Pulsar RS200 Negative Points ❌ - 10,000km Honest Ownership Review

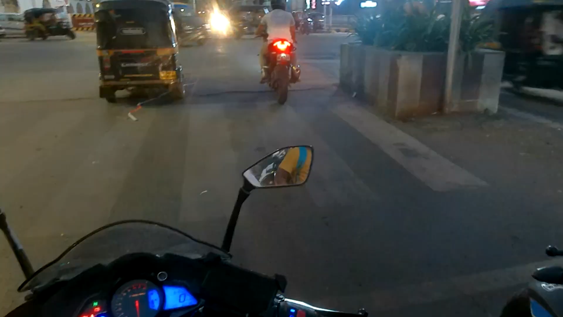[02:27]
rr310 guy has completely missed the point on the zebra crossing
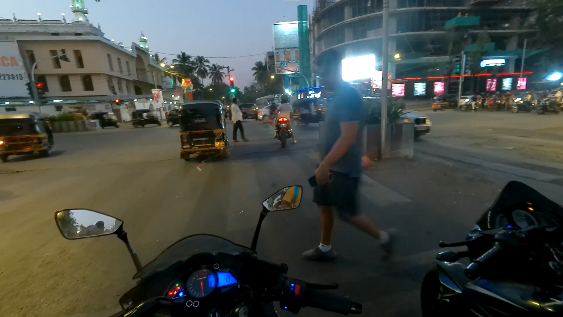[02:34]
and uh yeah i don't know if he's wearing the helmet right because i don't think he's strapped it on holding mirrors not strapping the helmet on
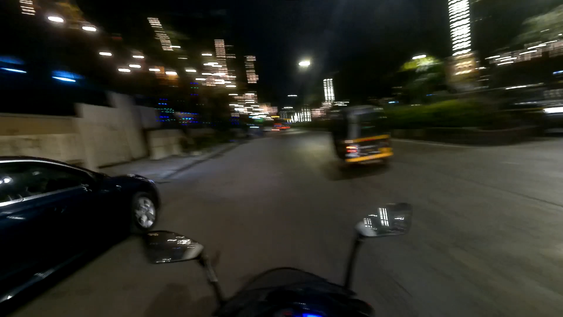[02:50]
another jigsaw guy 46 my god oh the lights and all look so good festive time is on i mean diwali is just gone by but clearly you know the festive mood is still there and i think uh from diwali